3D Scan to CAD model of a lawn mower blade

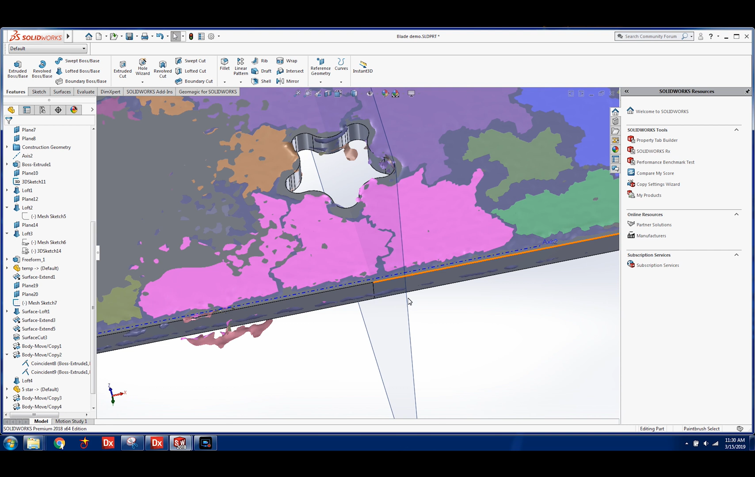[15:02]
so now we've got our final part and we can use the color mapping that allows us to see
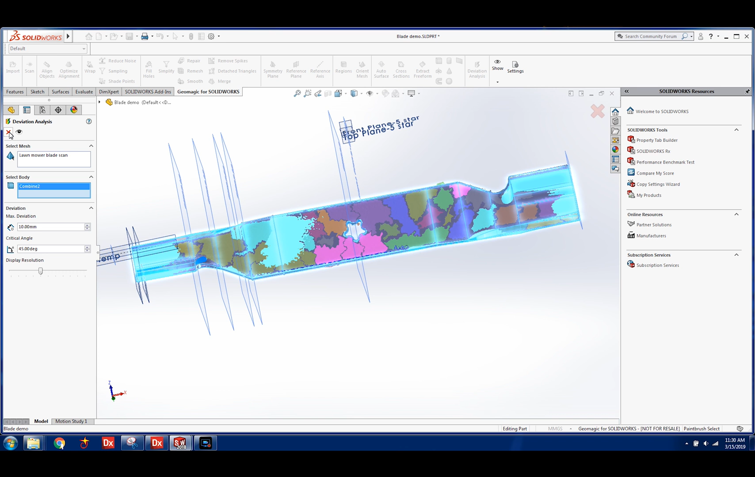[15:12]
the deviation between the part that we made and the part that we had scanned and we can use this color map data to update to make changes if we need to add more shape or geometry